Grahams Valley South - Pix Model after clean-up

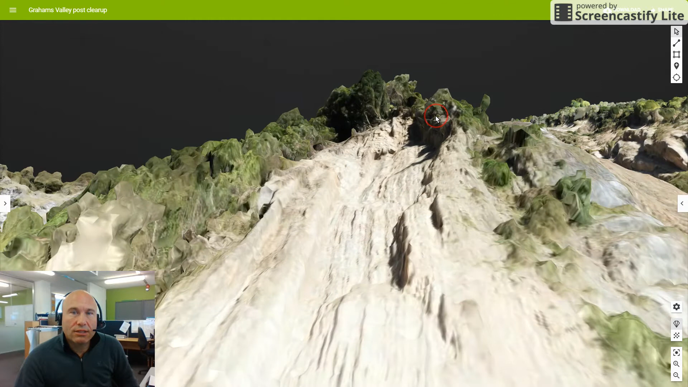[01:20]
But you can see that that overhang is not insignificant in terms of potential weight of material that could come down.
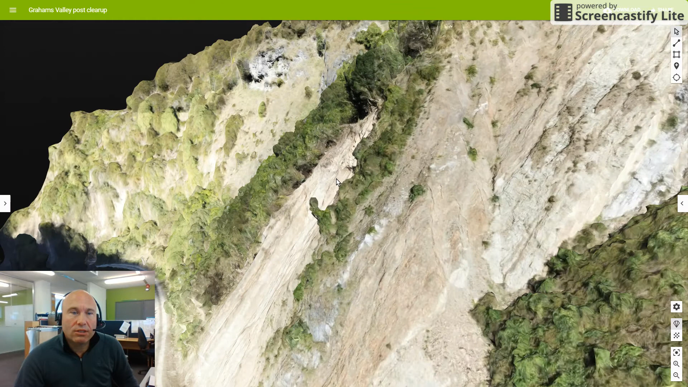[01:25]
Certainly it would be enough to potentially block the road again. As well as that we have managed
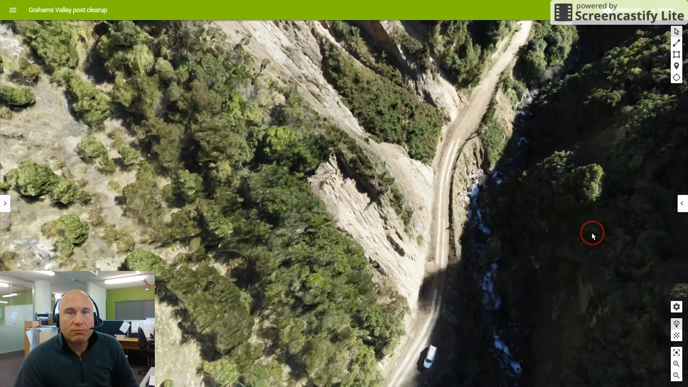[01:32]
to fly this at a greater height up the slope.
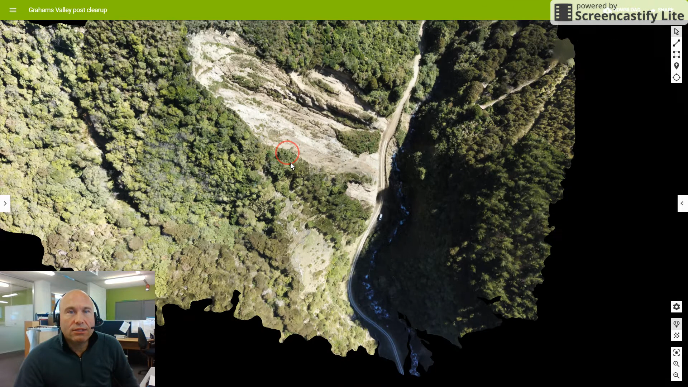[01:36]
I did it in several bites tied this together.
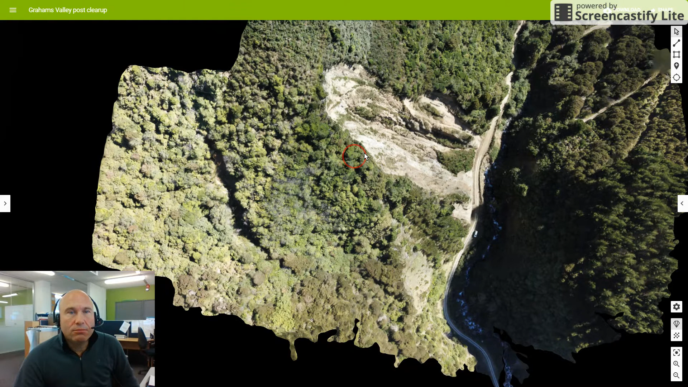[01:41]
At some point since 2013 there has been a rather large tree fall or
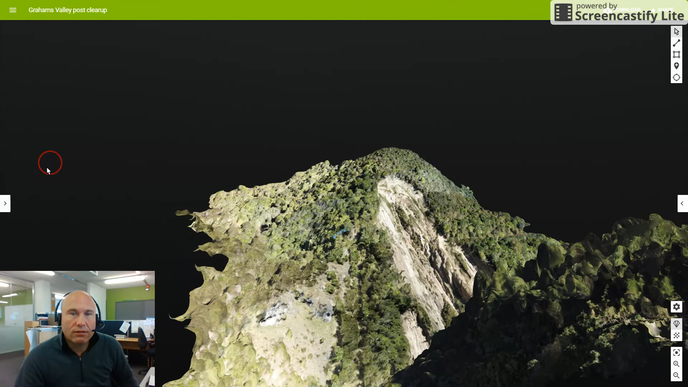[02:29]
You can see up the ridge line and going through there is probably a shift in the geological boundary. So as much as I'm a little bit anxious about what this feature might be, I don't know if it's 100% likely to be a feature associated with movement of the larger mass.
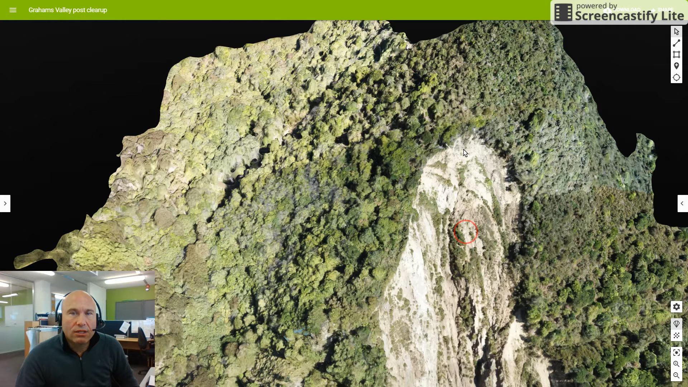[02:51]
Although to be fair I do understand that the block on the opposite side of the road, the opposite side of the river, I understand from Paul Waparais, that this is not actually stable geology. This is a very very large block of material which has moved and translated down the hill,
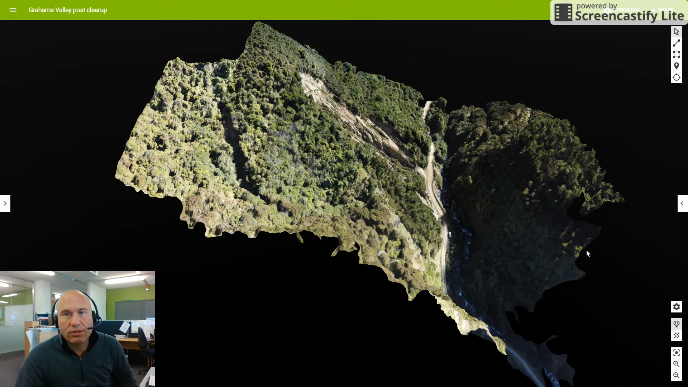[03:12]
blocked the river in times past and the river now takes a new path going around what is essentially a displaced mass, albeit an intact large block rather than a morass of colubium. But certainly interesting revisiting the site, very good to see that the work has been done and that the road has reopened again.
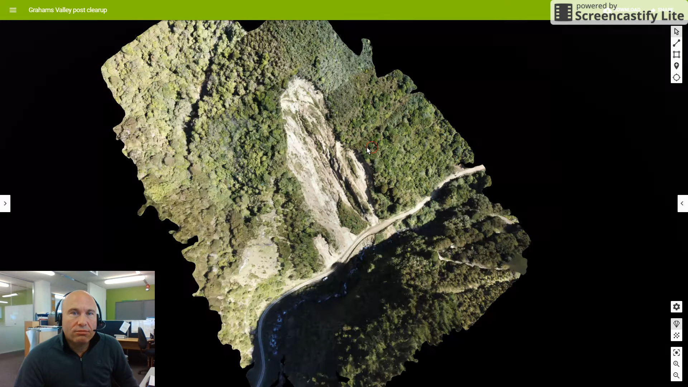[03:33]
But definitely continues to be a significant risk environment with the potential for failures from the margin upslope, obviously some potential progression for this feature at the top. I think that this smaller feature is definitely going to progress
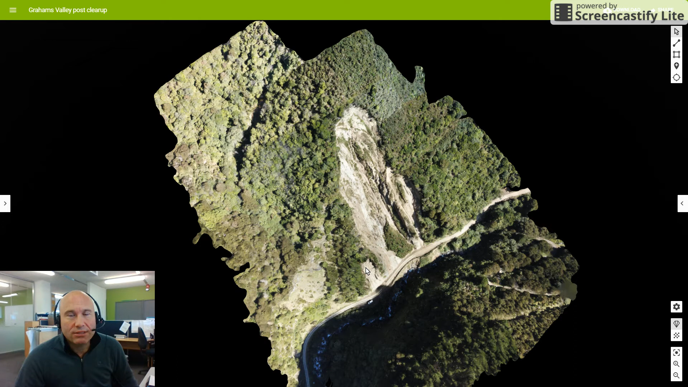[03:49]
further in the future and I have questions about what this feature is. It would be good to actually get a person into that joint. Unfortunately my photographs are quite dark so it's not
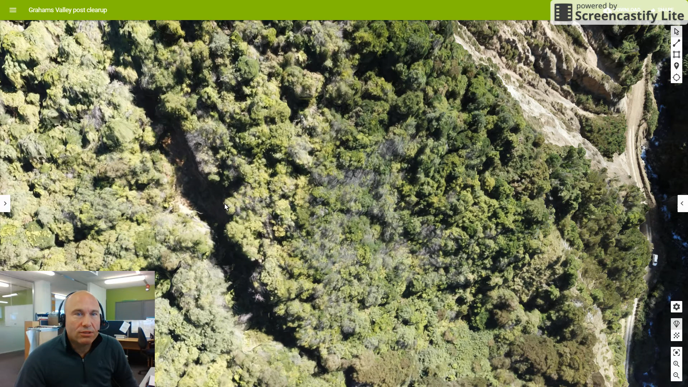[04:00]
that great to try and interrogate exactly what is going on in that feature.
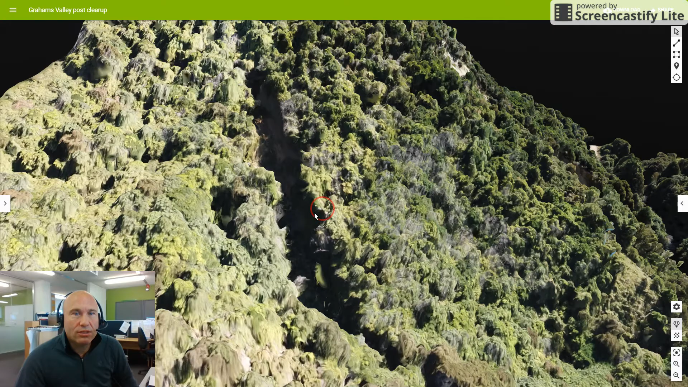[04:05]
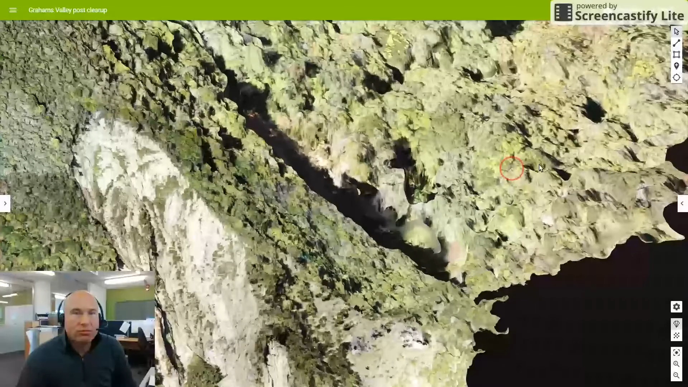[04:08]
But it is quite a deep feature I guess if you look at it from underneath you can see that it is
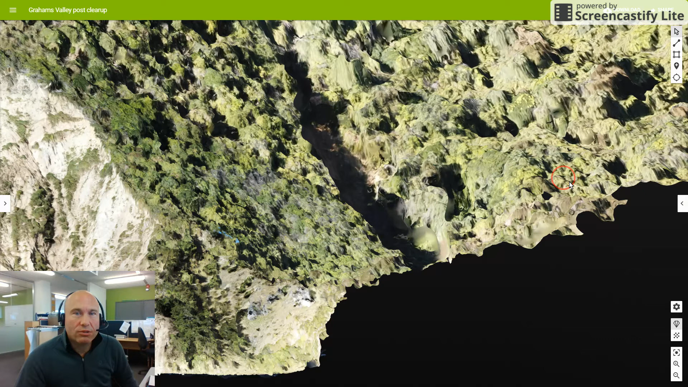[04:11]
quite a significant depth and I don't know if that is possible for all of that to be just canopy height.
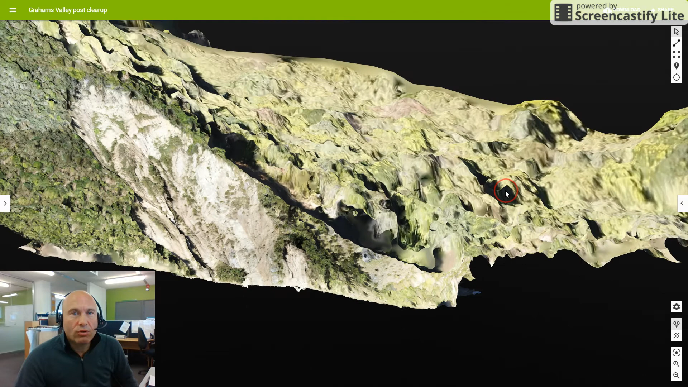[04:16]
I think it probably is but it's something that's worth checking out.